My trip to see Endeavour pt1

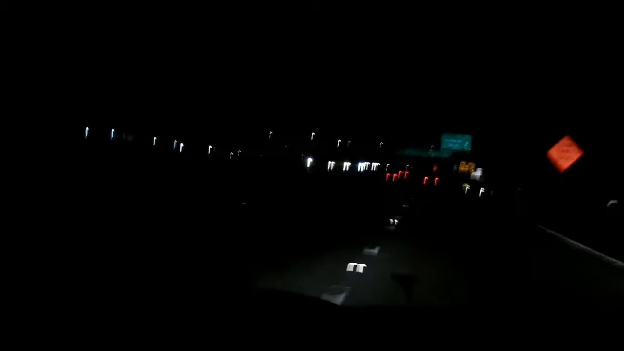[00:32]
As you can see, the beautiful thing about driving Los Angeles at 4 in the morning is that there's no one else around, almost whatsoever. Rush hour starts about 6:30 a.m. and then finishes up around 7 to 8 p.m., maybe 9 sometimes. So I'll catch up with you in a few miles.
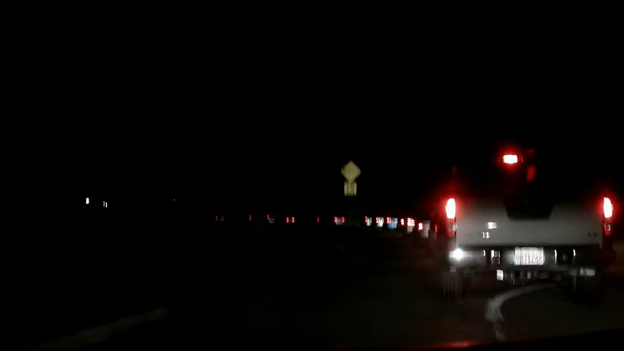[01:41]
So this was a totally different entrance that I've ever been used to. I'm used to going up a very tall hill to get here, and basically, we're already here.
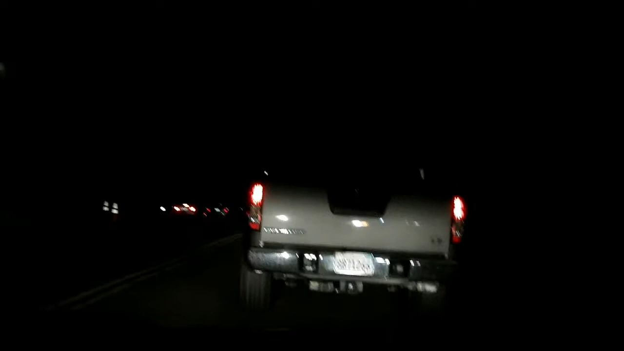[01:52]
5 minutes, this whole thing, it's not even 20 of yet. So that's very nice, and it's looking like I just very well may have a prime, and I am talking prime parking spot. I don't know how many cars this lot holds, but we made it in time. Sweet. This place is totally empty. Very, very wicked.